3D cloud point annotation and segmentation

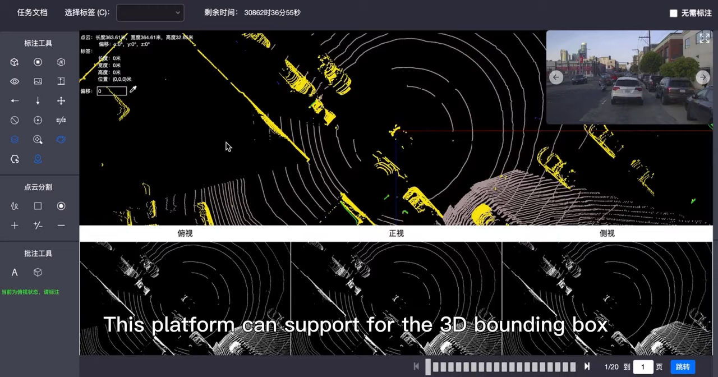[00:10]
Hello, welcome to AIJet. Today I'm going to discuss how to use our CloudPoint annotation platform. This platform can support for the 3D bounding box and also can support for the cloud segmentation. I will show the 3D bounding box first.
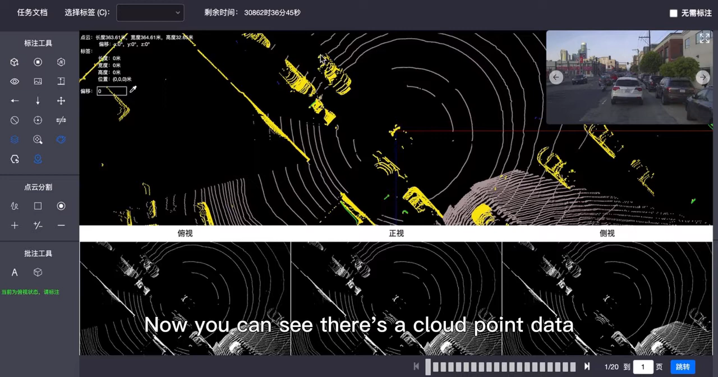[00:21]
Now you can see there's a CloudPoint data in the middle and there are there's RGB picture on the right hand side you can just you know turn to the big picture or the small picture. Now it's different color for each cloud point and you can also turn off that. The different color means a different height and if I select the scene you can see my mouse
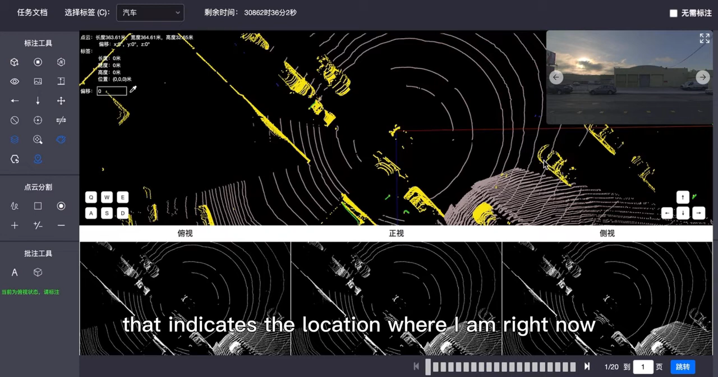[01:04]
there's also a green spot in the RGB that indicate the location where I am right now. But some some of the the RGB
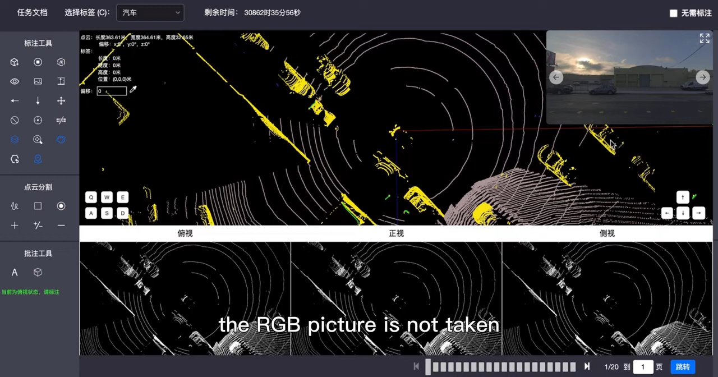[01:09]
picture is not taken because we only have 7 RGB. Okay and let's do the 3D bounding box. Select the object we want to annotate. Let's see. Okay. Get the bounding box. That is the I think it's SUV.
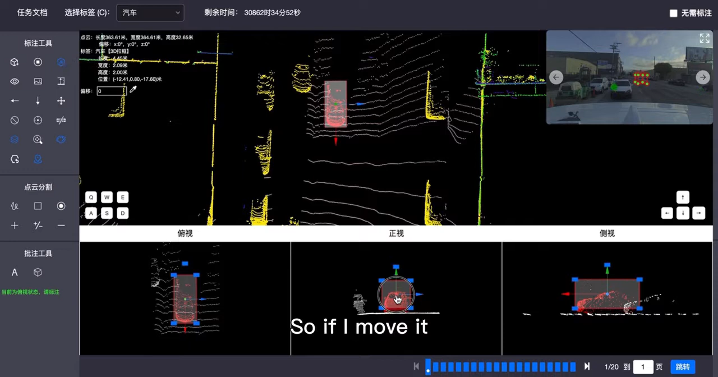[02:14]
It's turned on the automatically adjustment. So if I move it just automatically get close to the to the cloud point. That's it. That's it for the bounding box. But you can see this is like 20 frames and each frame it will be different.
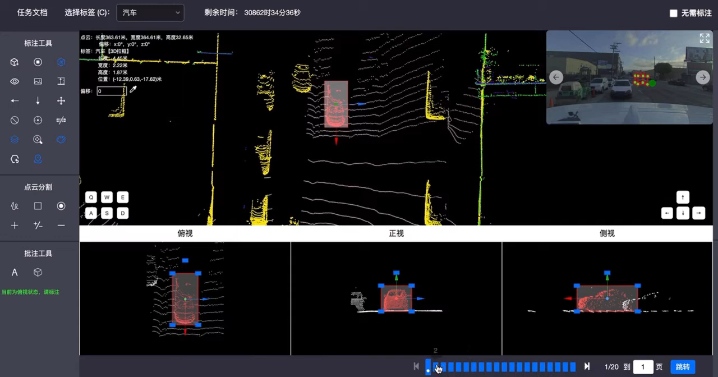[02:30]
But that car is moving right? So our platform can do the you know automatic
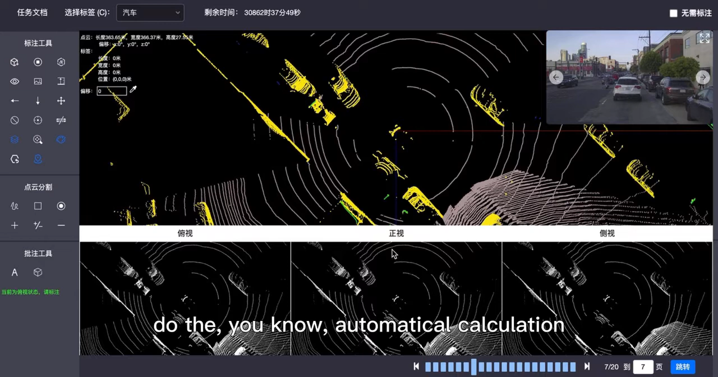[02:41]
calculation based on the frame by frame. So now I'm just jump to frame number 7. And you can see here's the car.
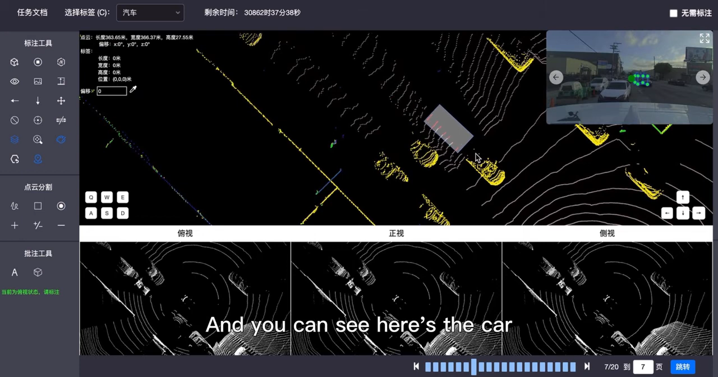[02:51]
The car I just annotate the 3D bounding box. And here's the bounding box. We can move the bounding box and cover that car.
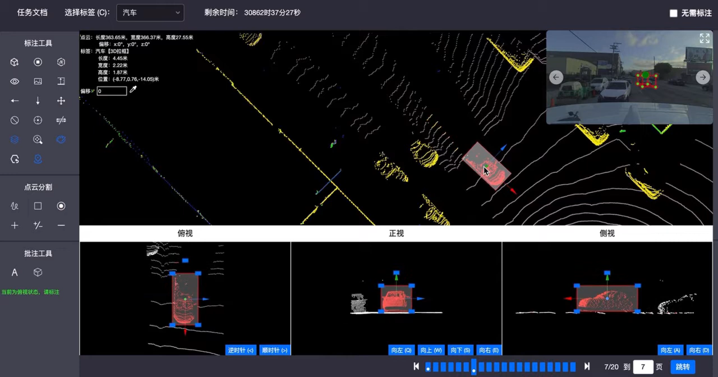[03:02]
Now the front side view, side view, you know, look, it all looks good. And if you go to frame number 2, let's go to the frame number 2. It just adjust the you know the the box position and frame number 3.
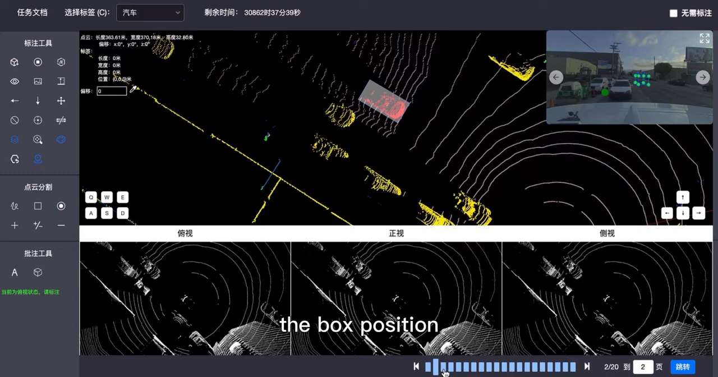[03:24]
Yeah, it all looks good. So the calculation is based on the car speed.
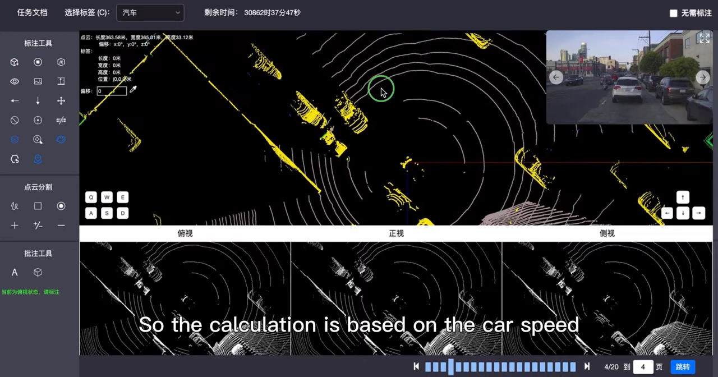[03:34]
If the car is driving constantly,
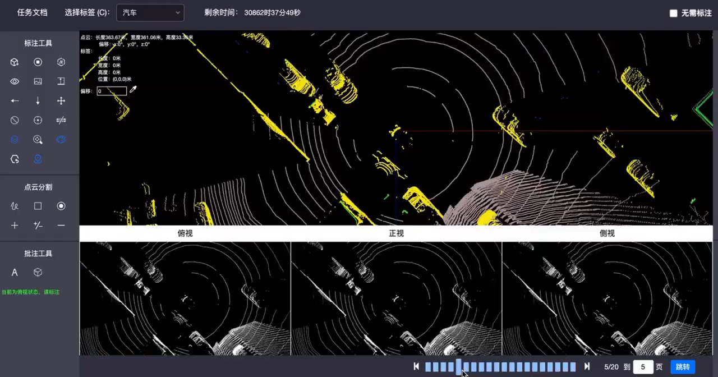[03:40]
the automatically annotation will be accurate. All right. The next is going to cover about the segmentation.
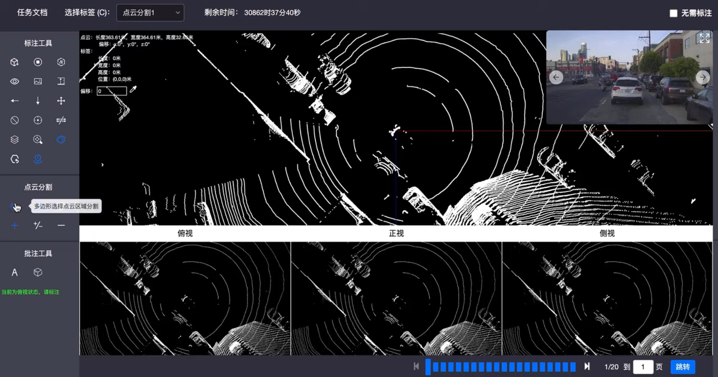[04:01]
The cloud segmentation will be the same idea about the RGB segmentation. And we just need to track the line around the object we want to segment.
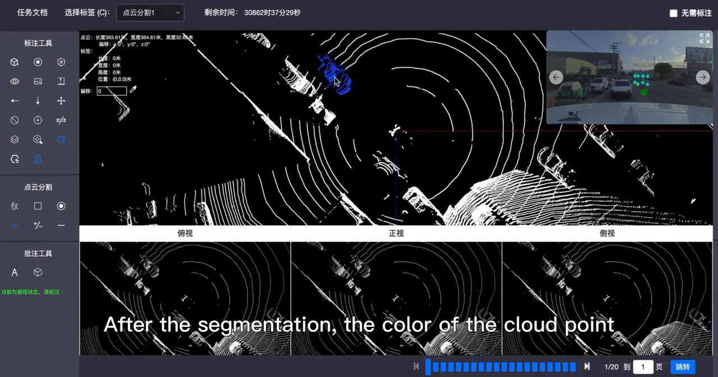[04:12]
After the segmentation, the color, all of the cloud point color will be turned into blue. But you still can see there are a few few points we don't want to cover,
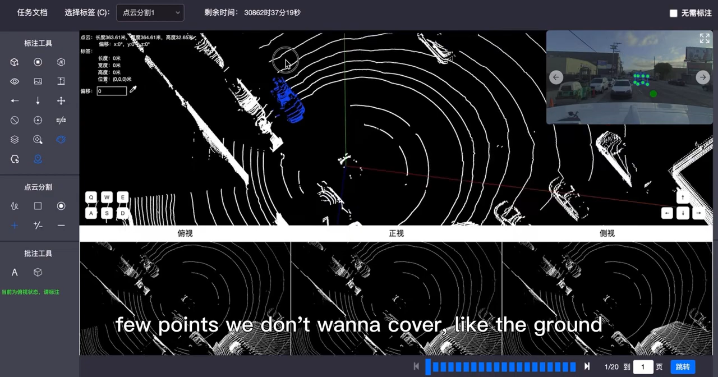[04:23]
like the ground, the ground point. We want to just cut it. If you want to cut it. We can also do that.
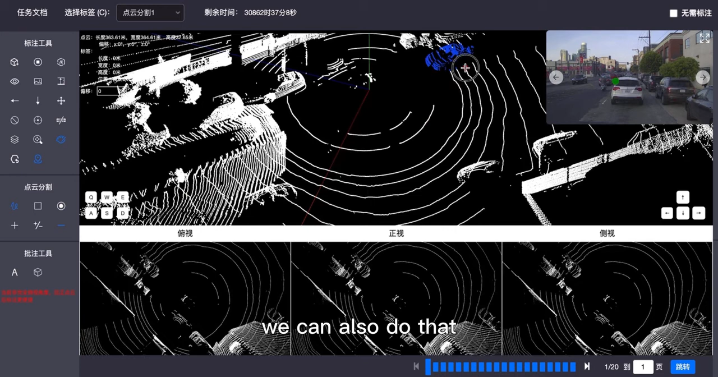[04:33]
Yeah, these points just gone. I just cut it. So if you want to cut more. See, that's all cut it.
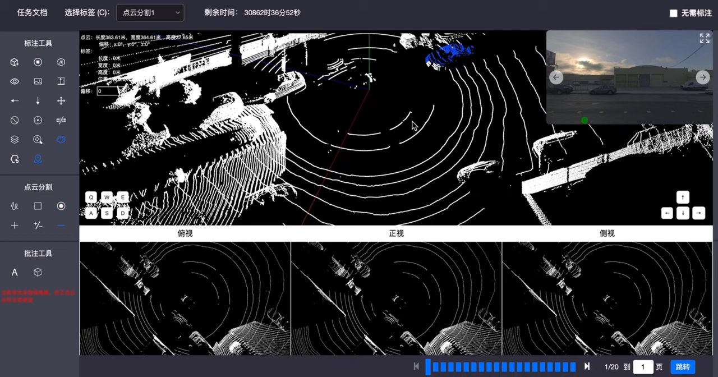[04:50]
This is for the 3D cloud point segmentation. I think this is the brief introduction. And thank you for watching.